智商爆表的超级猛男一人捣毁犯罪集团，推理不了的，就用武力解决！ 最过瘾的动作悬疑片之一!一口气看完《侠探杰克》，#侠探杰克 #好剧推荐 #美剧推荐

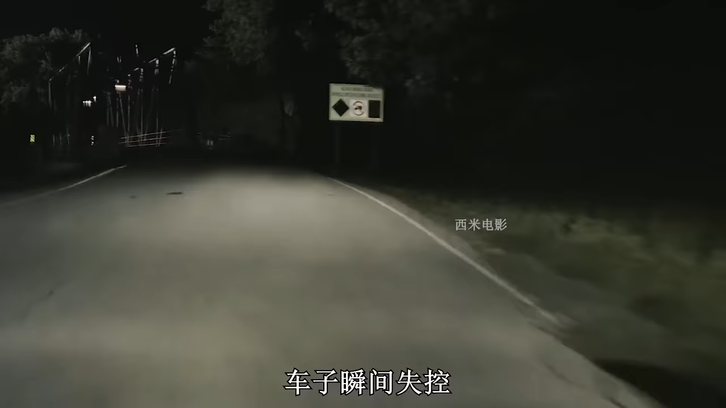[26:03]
子瞬间失控一头扎进了河里